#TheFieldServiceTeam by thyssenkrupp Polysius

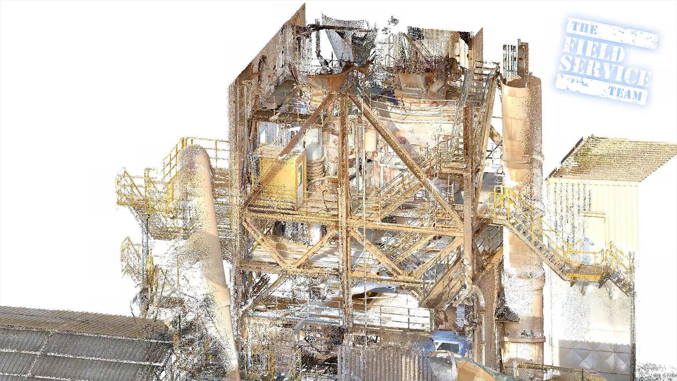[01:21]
The measurements are precise to the millimeter and can be used for plant design, wear measurement, or other kinds of inspections.
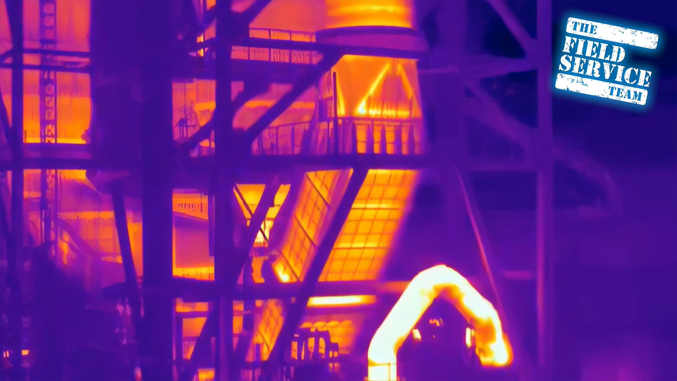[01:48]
With our customizable drones, we can mount different types of sensors, making it possible to carry out all kinds of inspections.
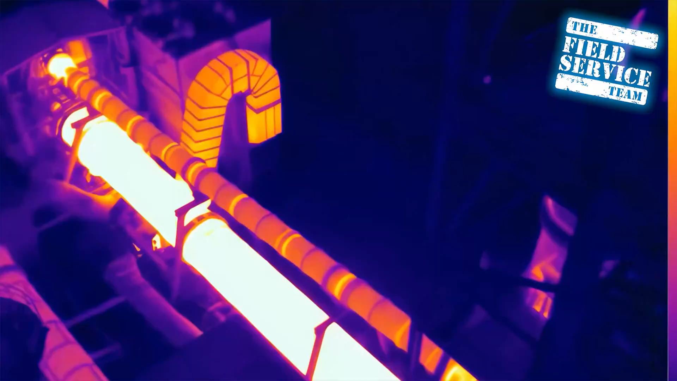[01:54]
Whatever can be seen from above, we can see and analyze it.